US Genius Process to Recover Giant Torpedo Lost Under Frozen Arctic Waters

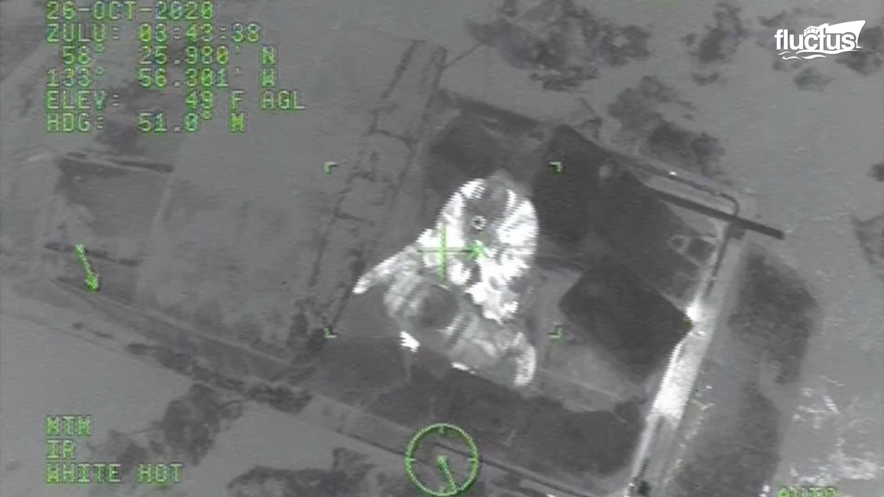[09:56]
the Coast Guard crew succeeded in hoisting the stranded individuals from their boats, one by one.
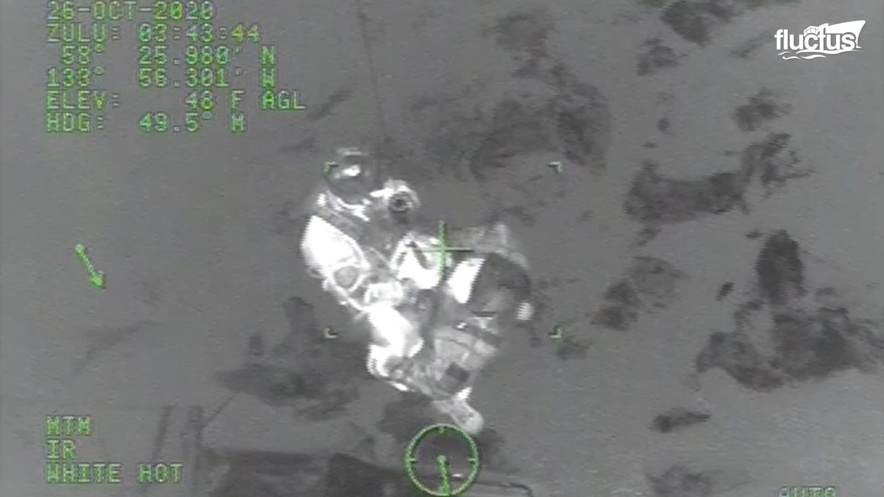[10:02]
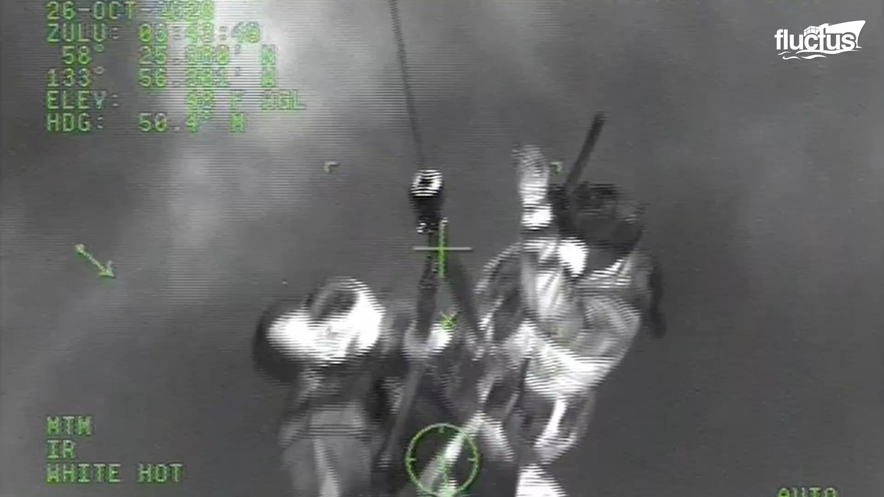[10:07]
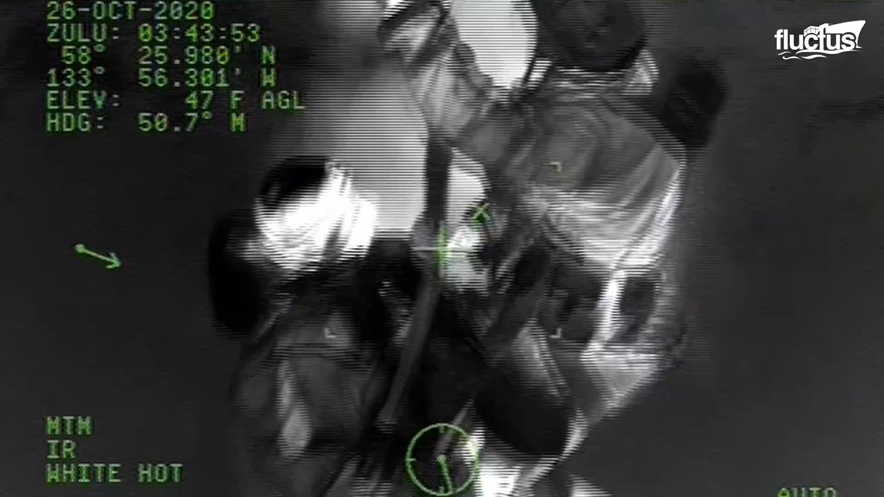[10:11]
When all three boatmen were safely aboard the helicopter, the rescue personnel airlifted them to safety at Juneau Airport.